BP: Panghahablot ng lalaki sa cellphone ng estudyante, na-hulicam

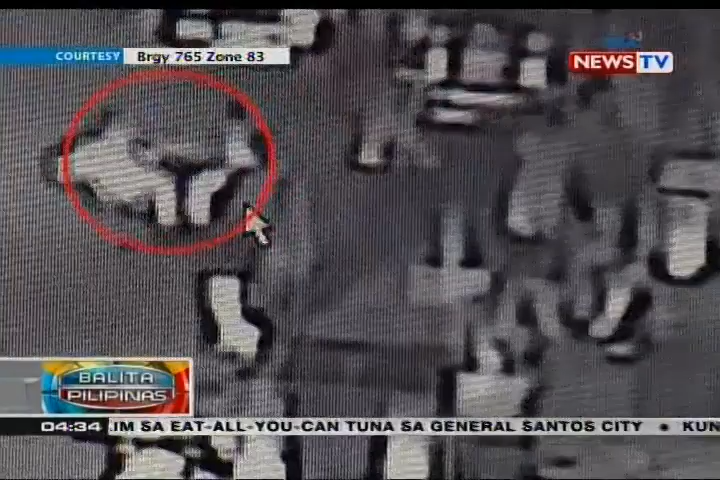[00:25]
Hinabol pa ng biktima ang suspect pero hindi na niya ito inabutan.